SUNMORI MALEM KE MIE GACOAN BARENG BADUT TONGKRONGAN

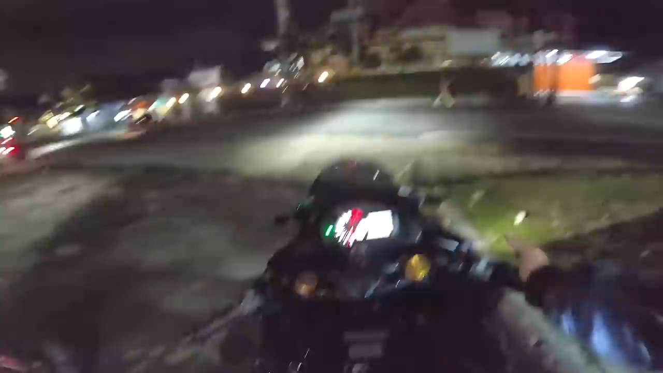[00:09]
Ayo kita jalan. Bismillahirrahmanirrahim.
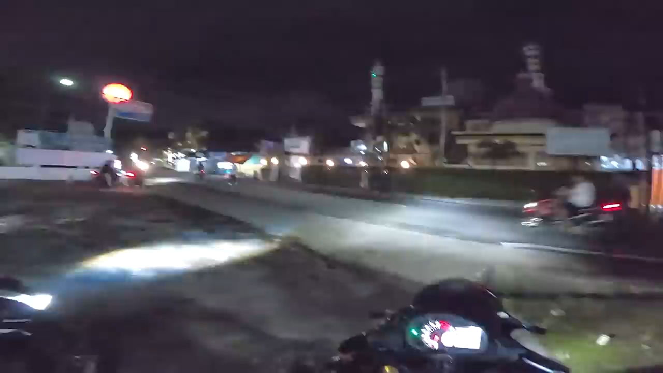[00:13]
Hei, ada kosan. Wow. Anak Aero People.
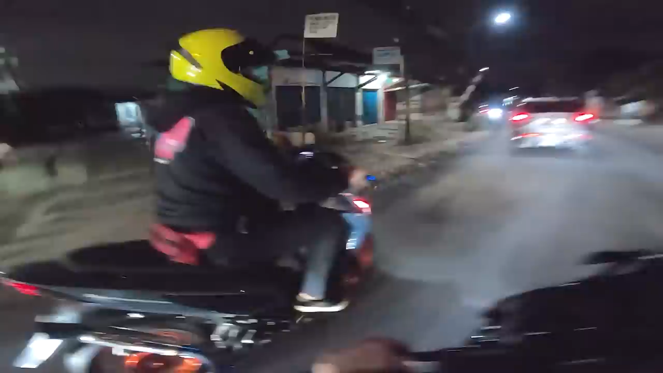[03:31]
Ya anuan ayam gitu ya. Oh, patokan ayam loh. Ucuk. Nah, jadi ini kita jarang-jarang ya kan NR ngiterin kota Depok. Biasa yang udah-udah mah ke daerah Jakarta ulu ya kan. Kali-kali gitu kota kita sendiri kita NR-in ya kan. Walaupun jalanannya pada berujakan kayak yang bener. Orang kayak di aspal, gue heran. Oh gak apa-apa, kita harus tetap menikmati.
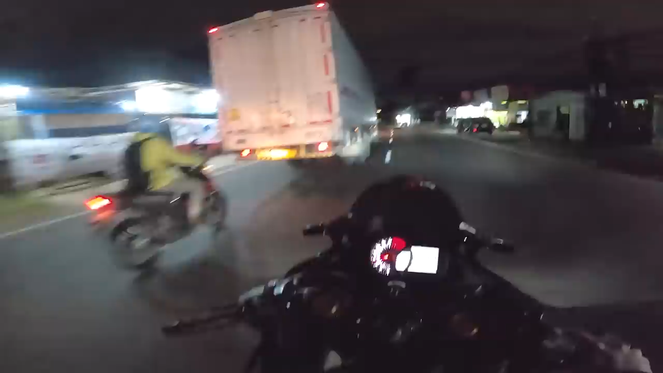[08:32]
Itu dia tuh ada ungu-ungu ya kan, sudah terlihat.